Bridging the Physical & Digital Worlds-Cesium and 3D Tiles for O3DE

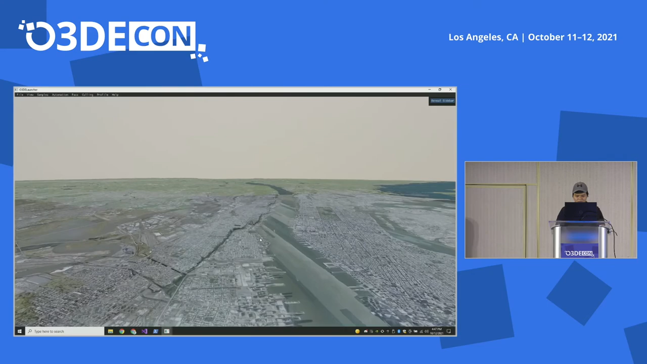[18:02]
If I'm moving the camera around, you can see the geometry of the terrain refining as the data streamed to the engine.
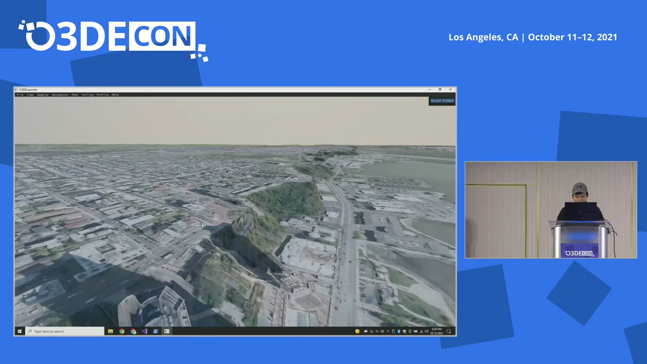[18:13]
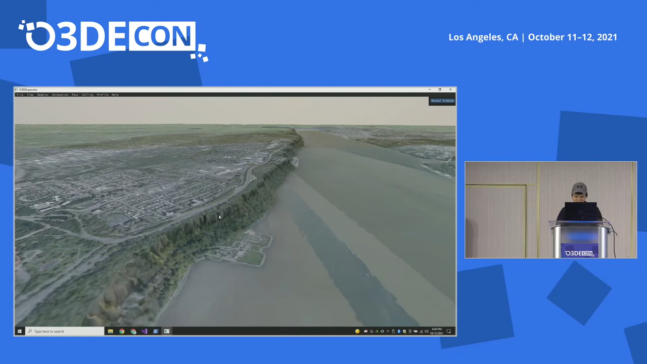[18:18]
And in this debug view, you can see that the geometry of the terrain is split into multiple tilesets and placed them into the quad tree bounding volume hierarchy.